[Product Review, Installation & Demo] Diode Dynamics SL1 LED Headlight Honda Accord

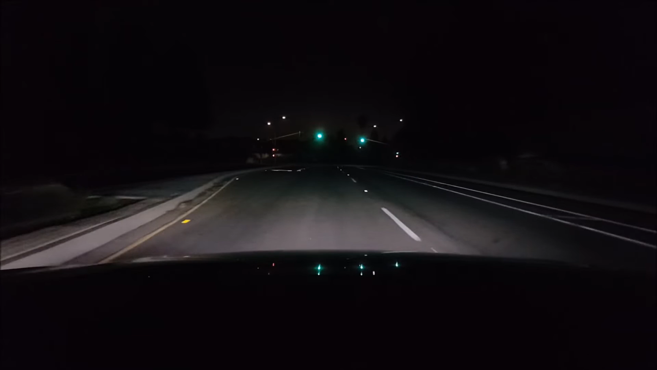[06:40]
Alright, so here is a nighttime driving demo with the new SL1 LED headlight bulbs from Diode Dynamics. I'm driving in a back road where it doesn't have a lot of street lights.